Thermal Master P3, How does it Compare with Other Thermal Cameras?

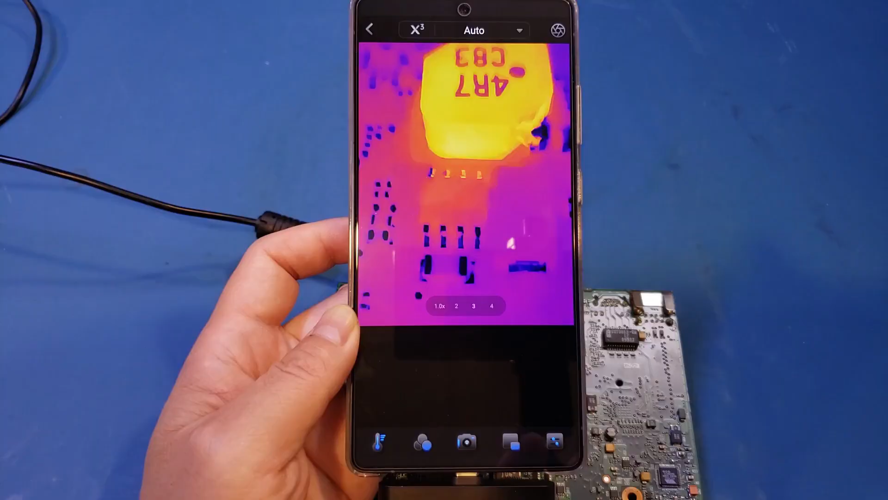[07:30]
You can do all sorts of measurements here. So for example, if I click on the thermometer, you can see that we can do a point and I can add different temperature points here. You can see.
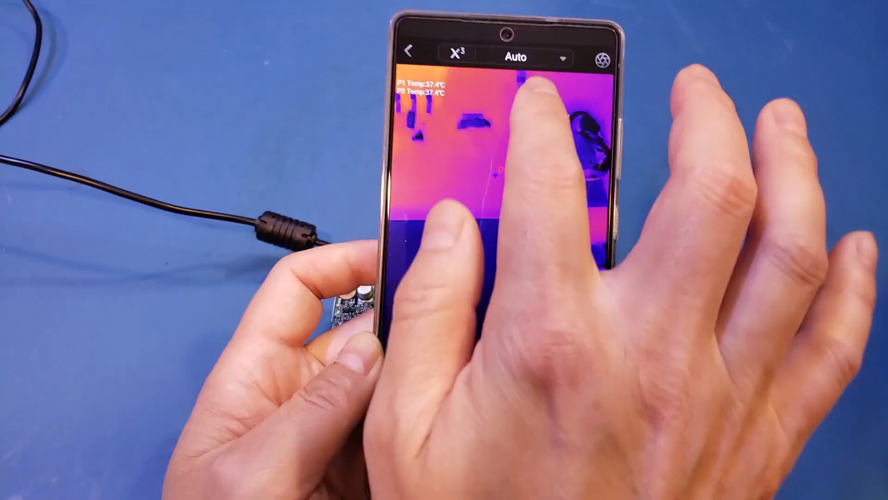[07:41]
And the temperatures are displayed up here.
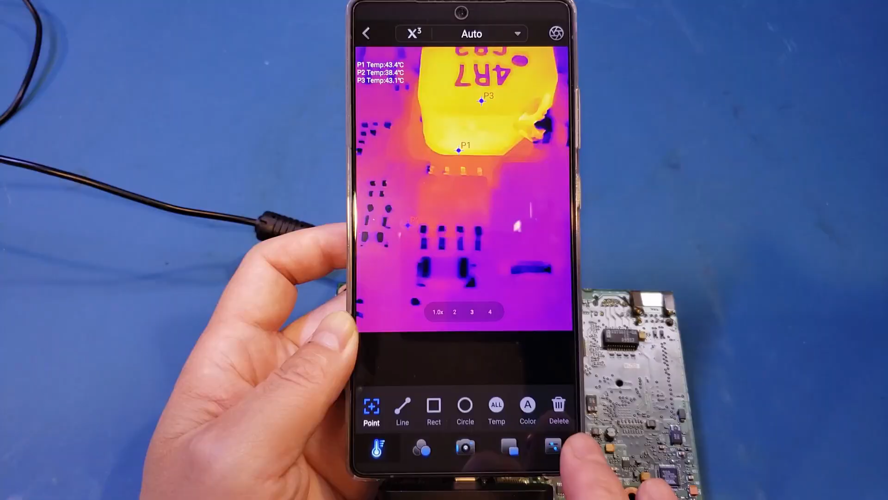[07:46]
So let me clear that. And here you can also detect the temperature along a line.
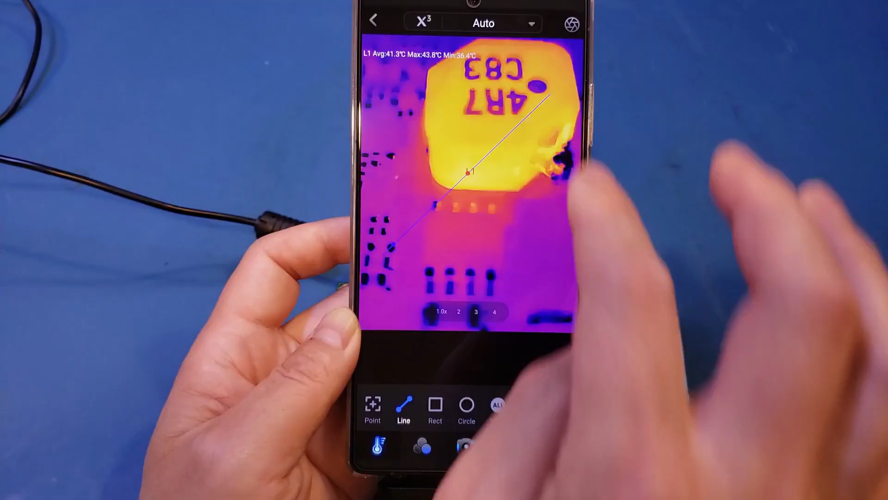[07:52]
On screen: max 43.8°C, min 36.4°C
And you can do that within a rectangle, a circle, so on so forth.
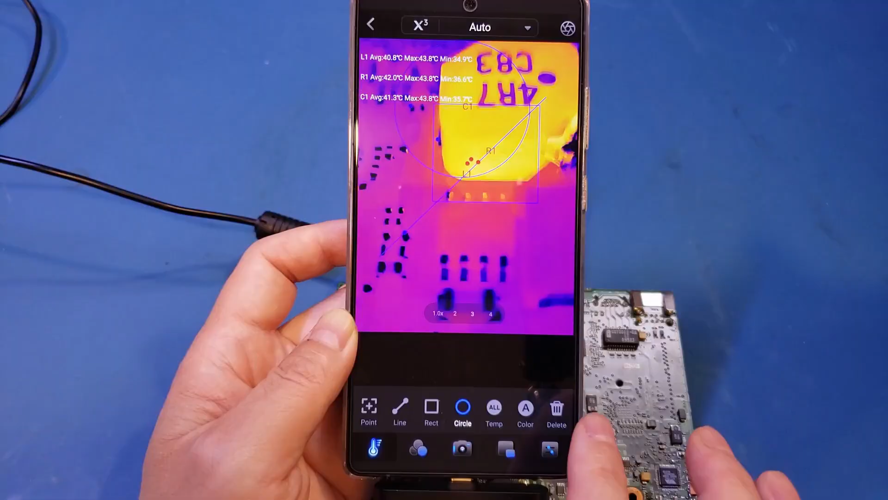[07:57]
So let me clear that. And also you can display the high and low temperatures. That's also a different option.
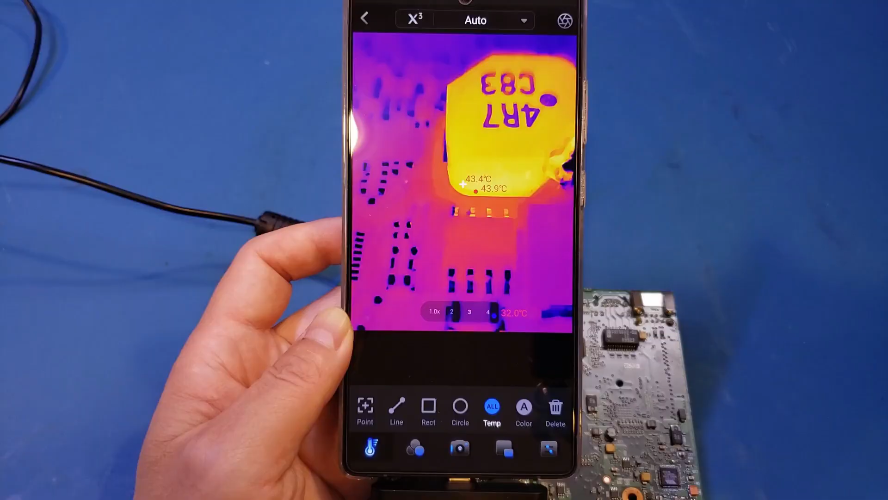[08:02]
And of course, you also have the option to select different color schemes. For example, right now it's iron red. In fact, this is actually my favorite.
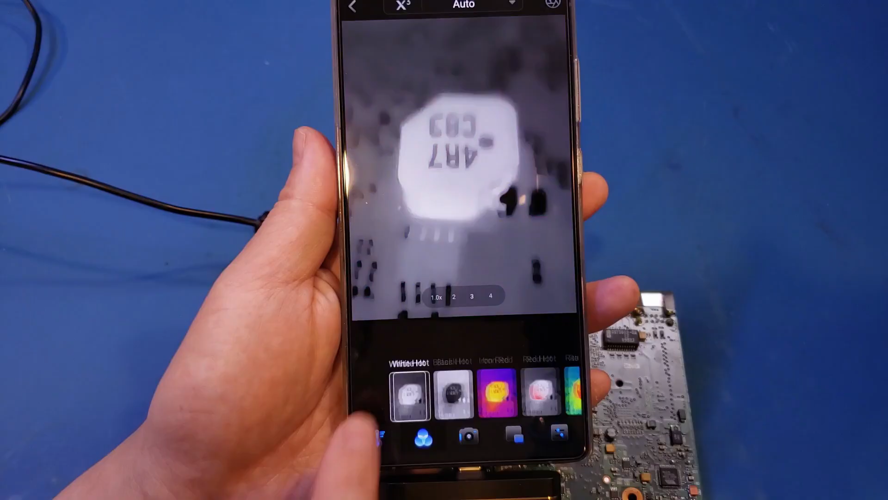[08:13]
But you can also do it in grayscale, inverse grayscale, and a different color scheme here. You can see that. We have quite a few of these. Anyway, let's go back to iron red.
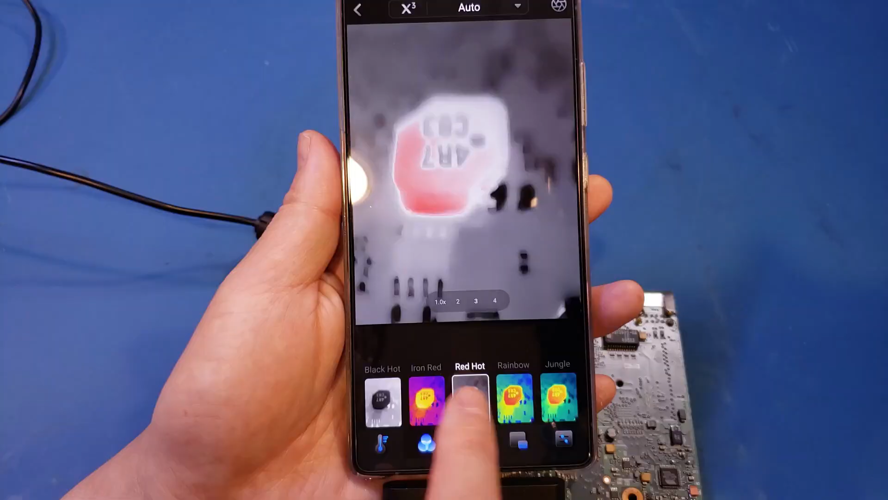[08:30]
And of course, you can take still pictures and record videos.
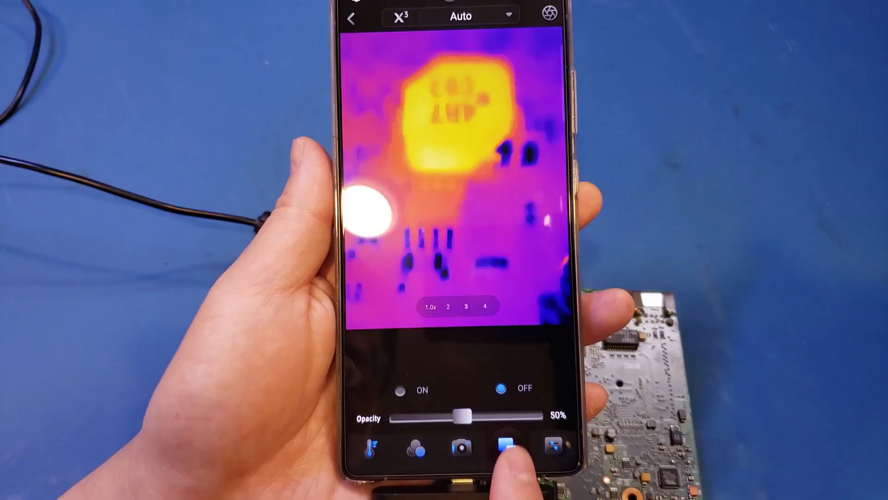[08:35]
And there's also a picture-in-picture functionality. Let's give it a try. We're going to turn it on.
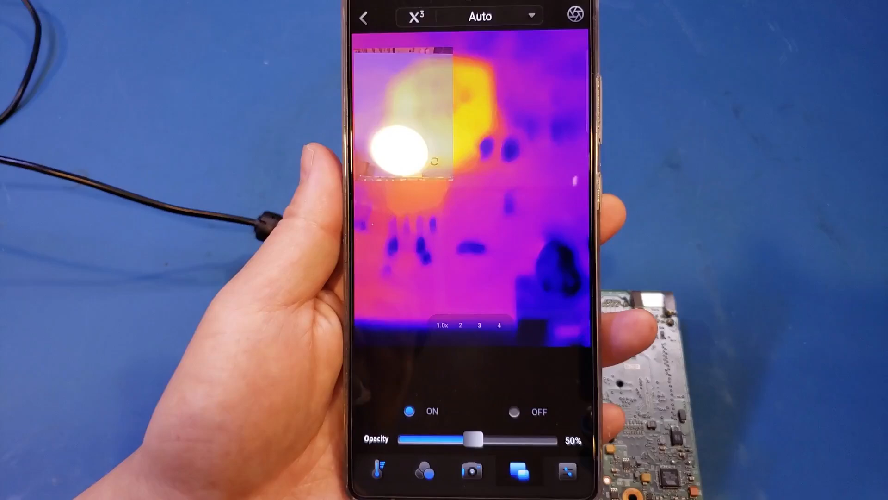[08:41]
And you can see that that's actually a problem of these cameras. Because you can see the camera is showing right up here, whereas the thermal camera is down here.
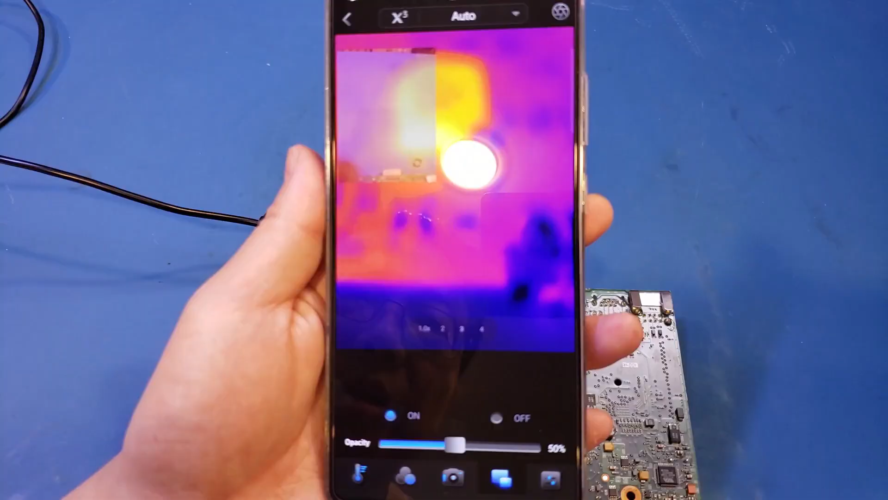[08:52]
So the images are actually not aligned at all, especially given this close range. Now, personally, I don't find this feature that useful,
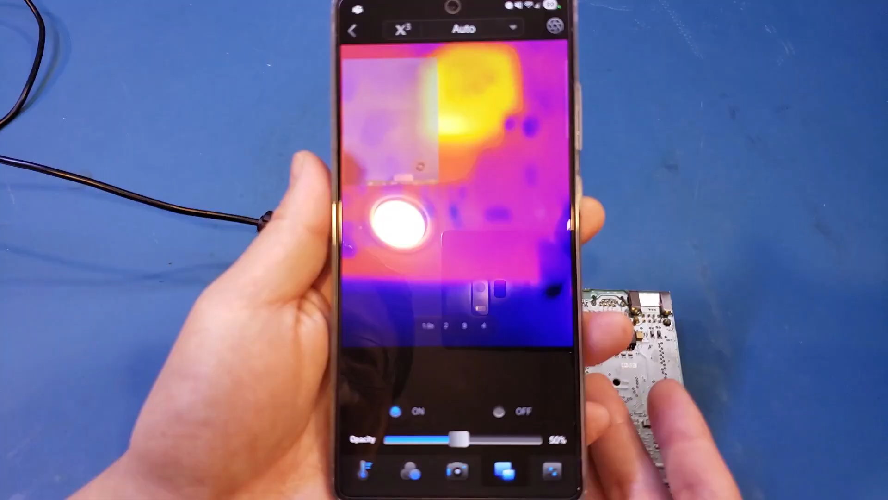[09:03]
as you could just easily take a look at what is behind and look at the actual target you're looking at, versus using the camera, trying to figure out where the target is.
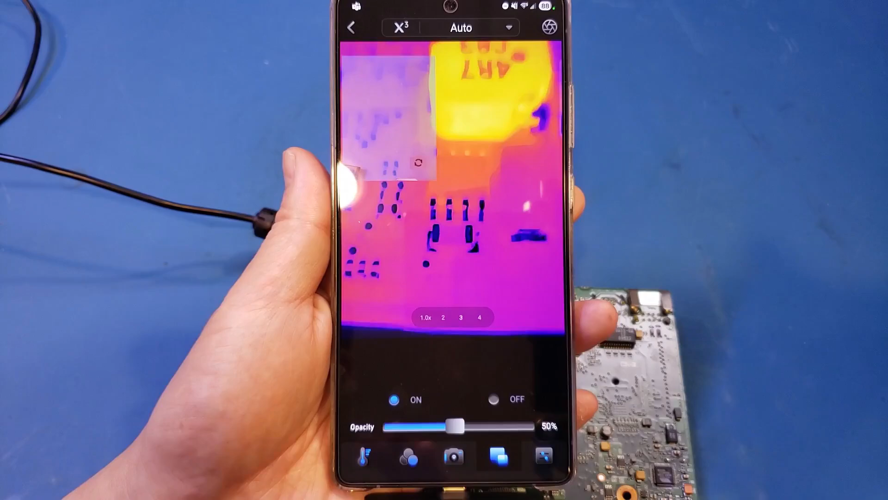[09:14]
Now, in my opinion, it would be much useful if it can overlay the infrared image onto the optical one.
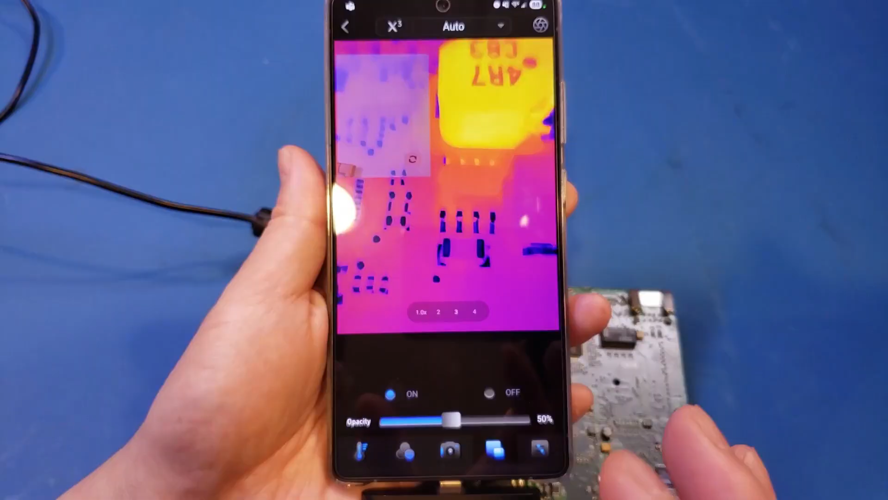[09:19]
But that would require precise alignment with the optical image. And to be very honest, I've only seen that feature on dedicated thermal cameras.
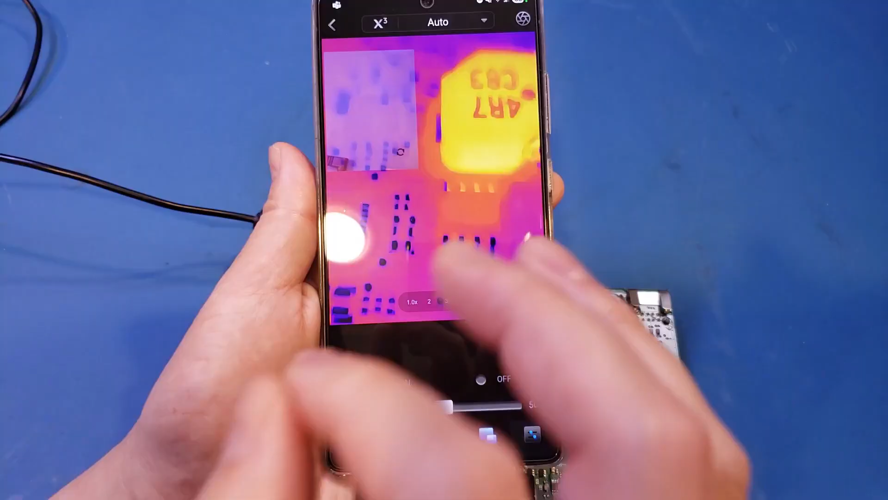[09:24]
So for me, this feature is something I probably will not use. Anyway, let's come here. And of course, you can adjust the brightness, contrast, scale, so on and so forth. Let's turn the scale on. You can see the temperature scale on the side here.
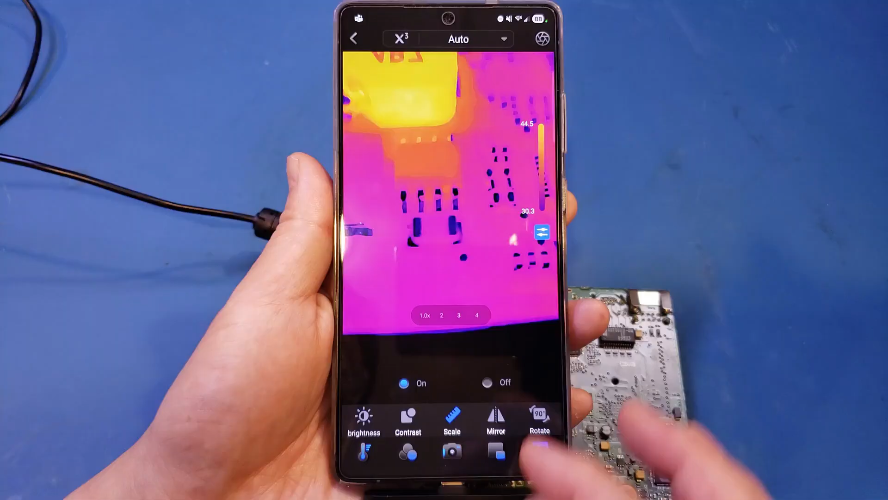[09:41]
That can be useful. Anyway, so that's all the features in the software.
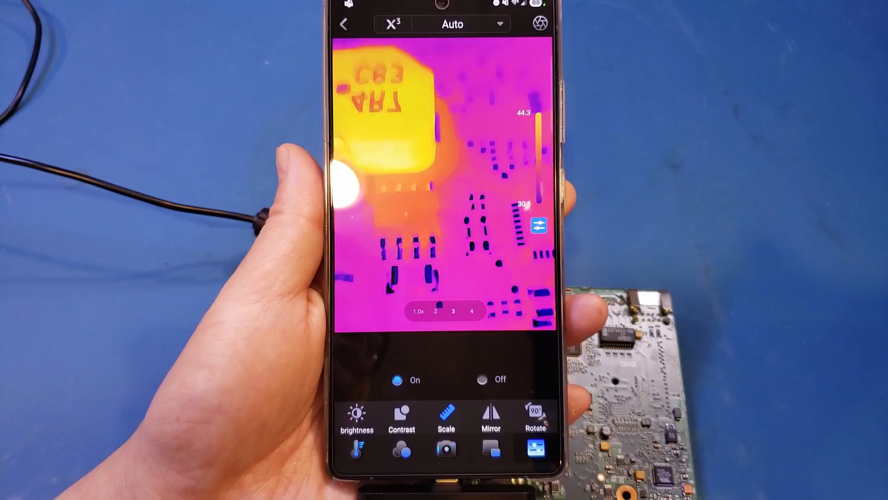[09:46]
And now I have a hot plate in the background. That hot plate is at 350 degrees.
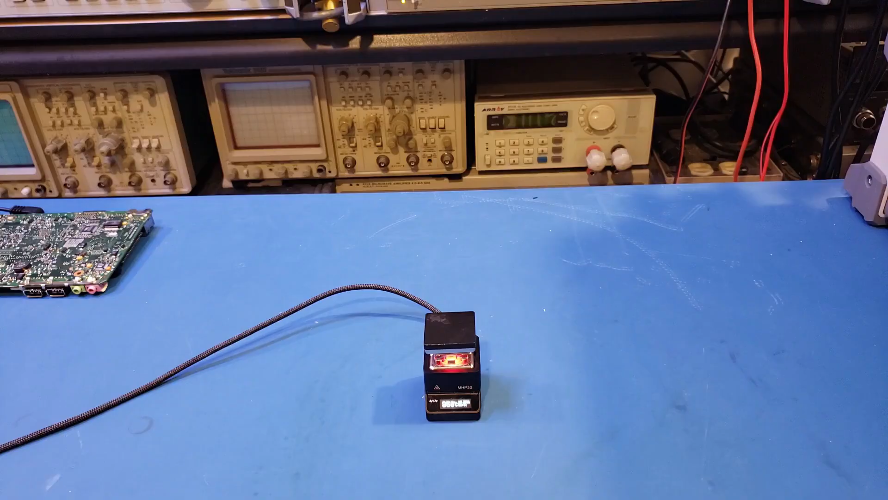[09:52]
And let's actually use the high temperature range to take a look at that. And you can see that we are able to see that hot plate.
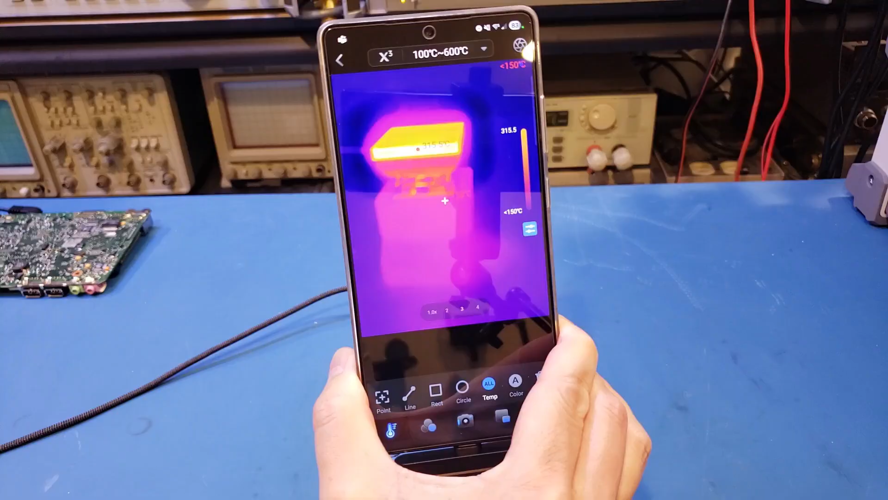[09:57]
And also we have detected temperature.